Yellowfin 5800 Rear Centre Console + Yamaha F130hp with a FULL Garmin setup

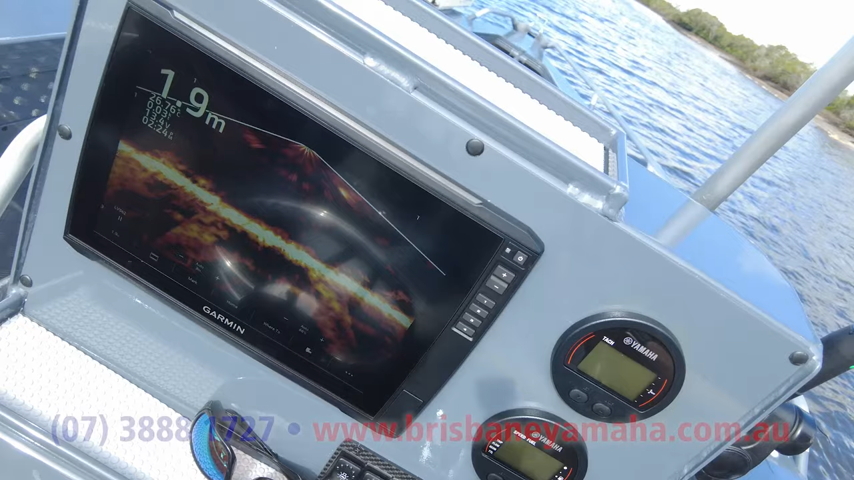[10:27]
On screen: depth 1.9 m
We're not quite in the best tide at the moment. But as you can see, it's just picking it up.
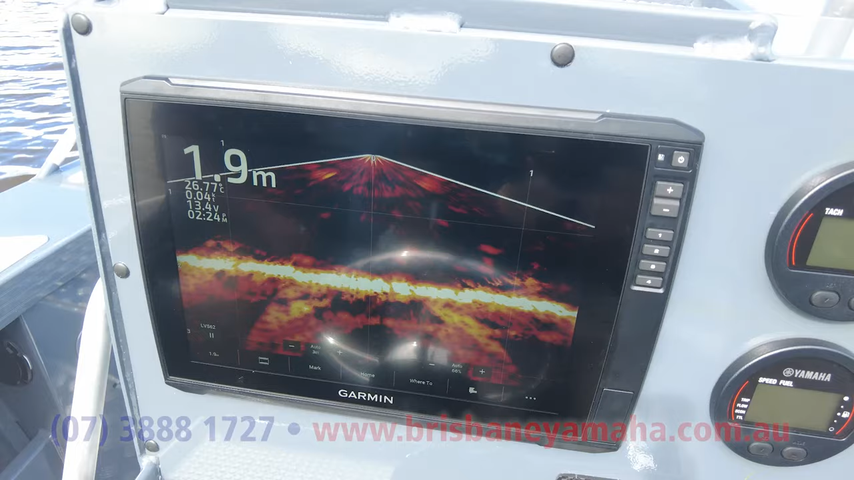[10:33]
So that's showing you out directly in front of the drain there.
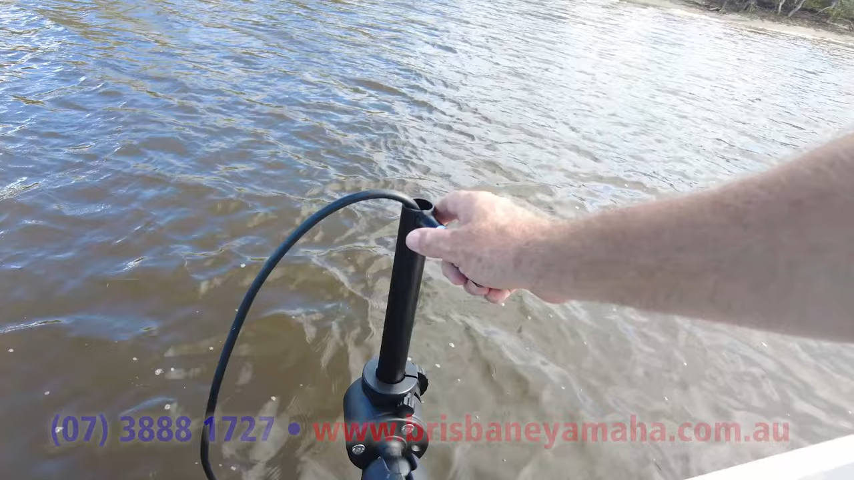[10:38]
We should have bought a fishing rod.
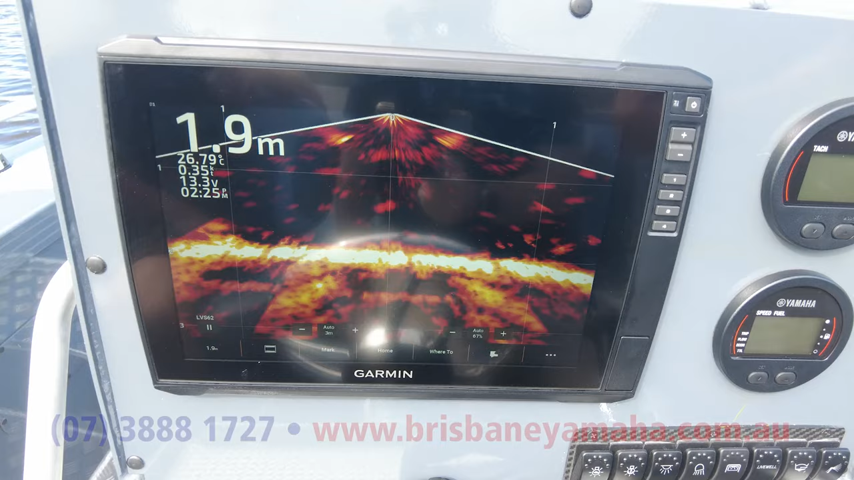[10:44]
On screen: depth 1.9 m
You can turn this around to have a look underneath the boat as well, just to see what's out in the deeper water.
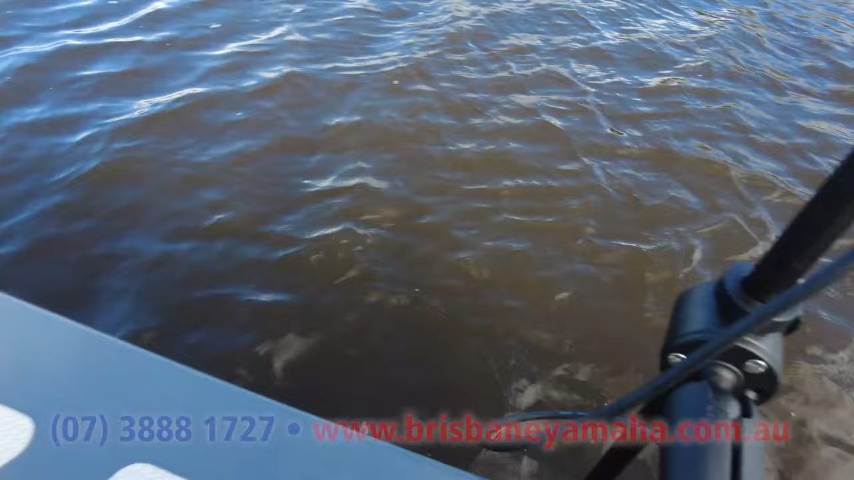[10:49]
There looks to be a lot of fish underneath us. Why didn't you bring the fishing rod, Andrew? Setting up your Garmin is really easy with your touchscreen. You've got your folders down the bottom of the screen.
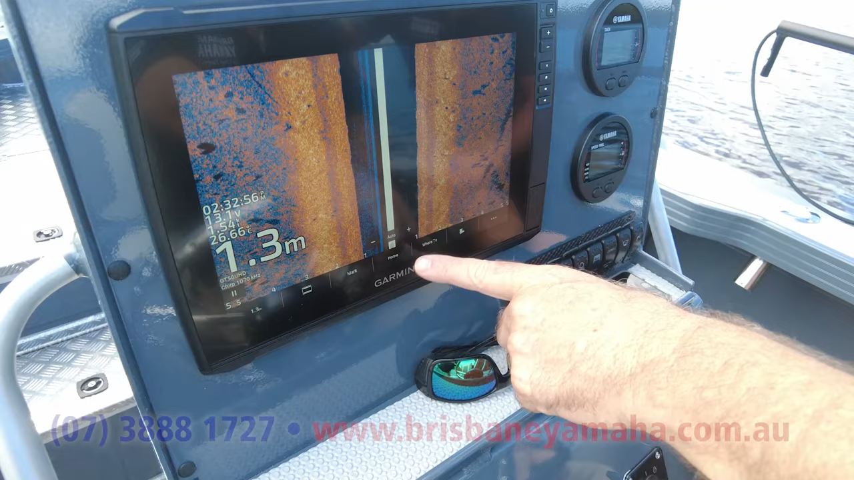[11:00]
On screen: depth 1.3 m
If you just go back to home, you can select whether you want the traditional sounder.
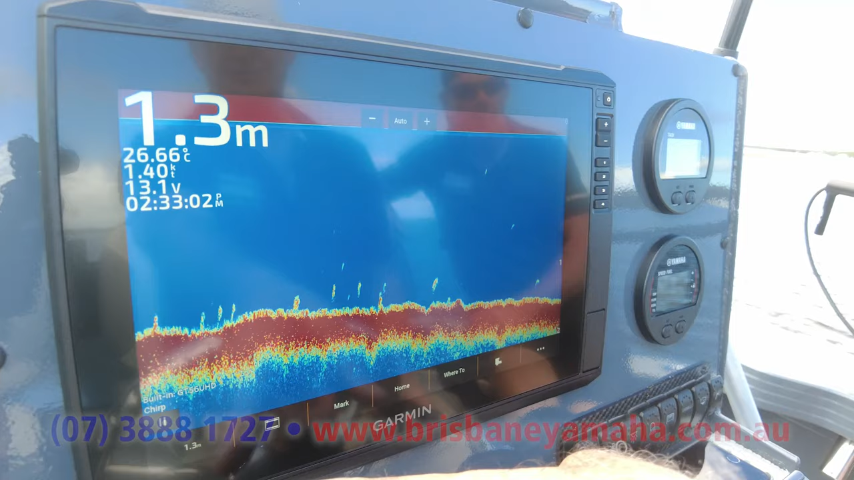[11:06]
On screen: depth 1.3 m, water 26.66°C
You can go back to clear view, which is a down view.
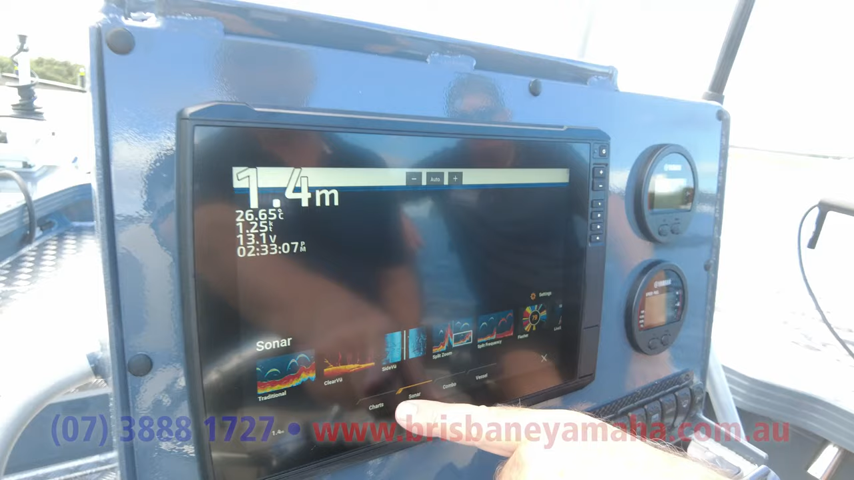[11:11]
On screen: depth 1.4 m
Go back there if you want the side view so you can see what's happening out the side.
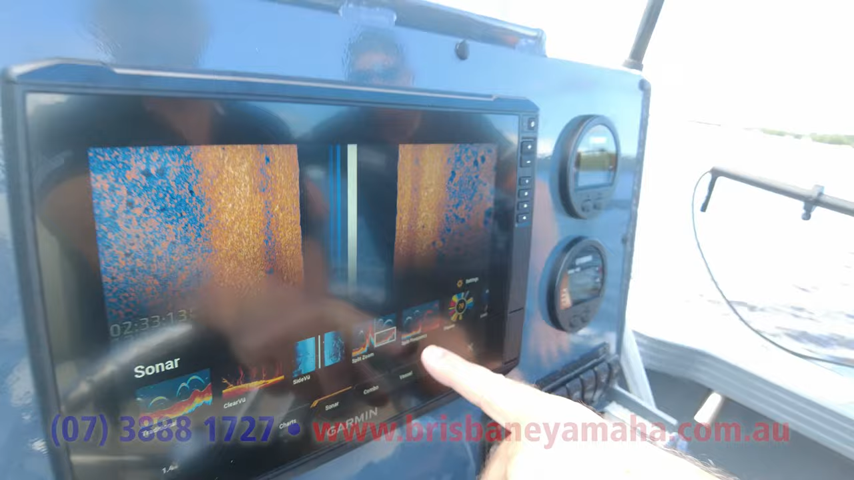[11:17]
Go back, you can set her up on combos.
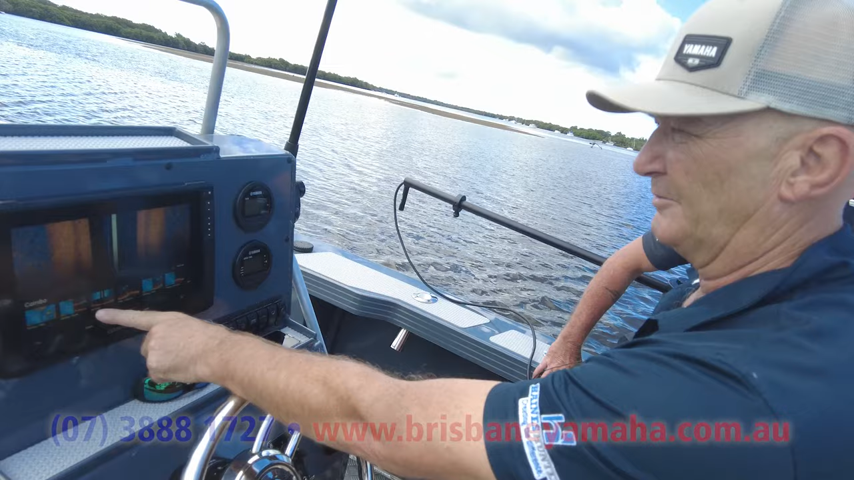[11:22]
And then we can go several different options there. You've got your side view, down view and your traditional.
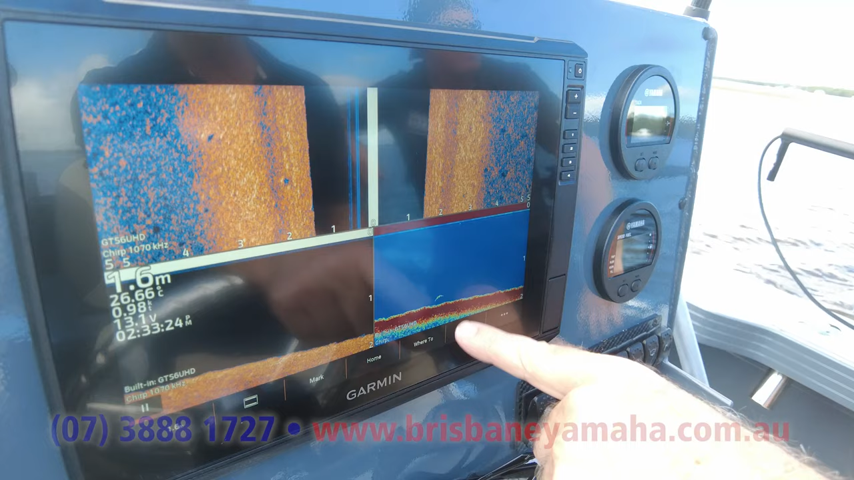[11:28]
On screen: depth 1.6 m
There's a fish there. We go back again, you can set it up.
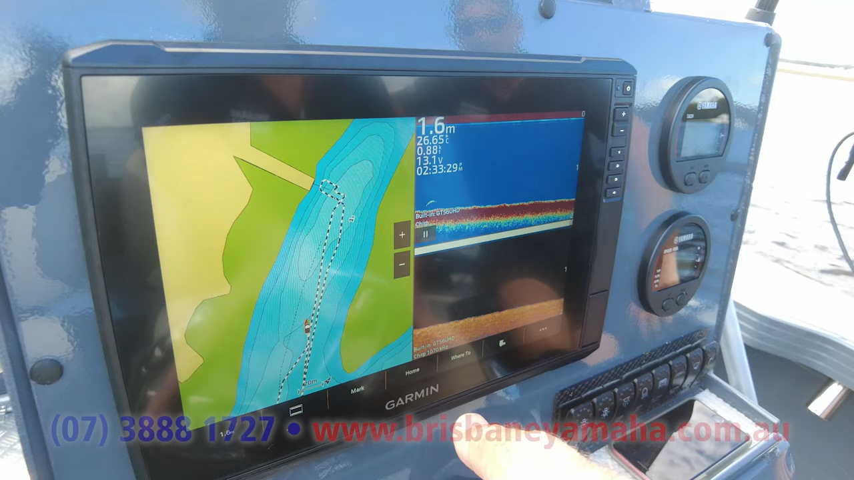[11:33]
On screen: depth 1.6 m
Most people are going to use your GPS on one side and you've got your sounder, conventional sounder and down scan on the other.
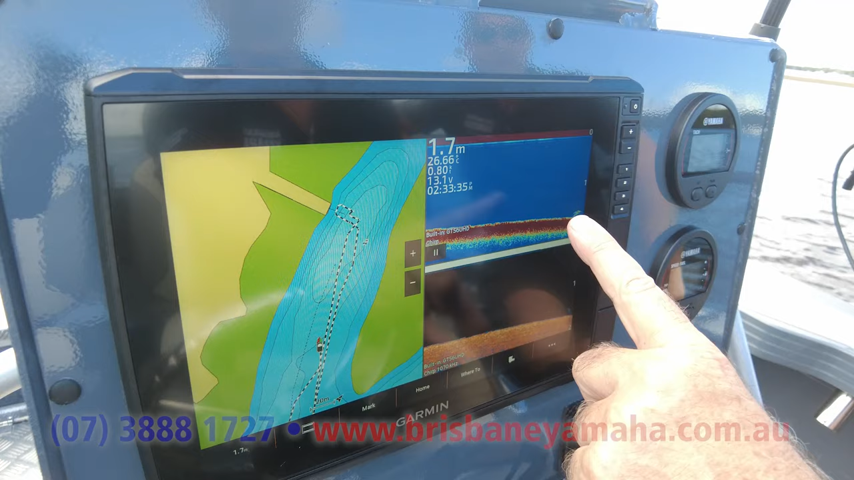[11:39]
On screen: depth 1.7 m
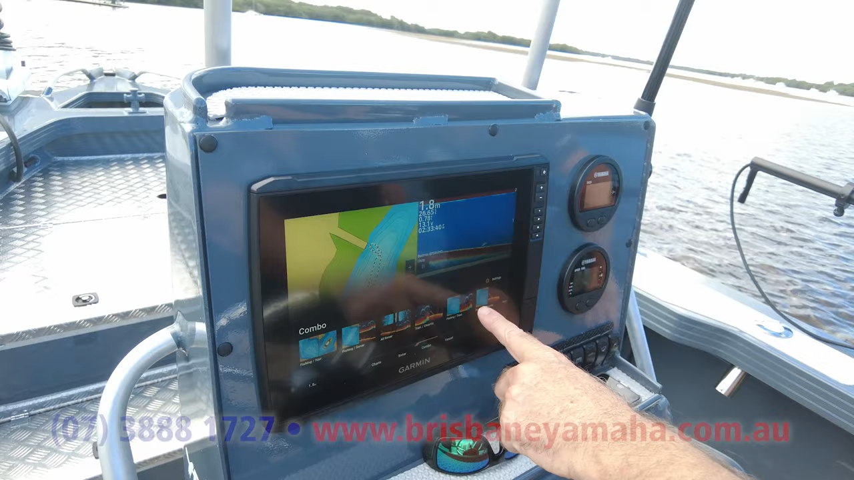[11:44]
And being touch screen, it just makes it a lot easier to use. It's easy to navigate around.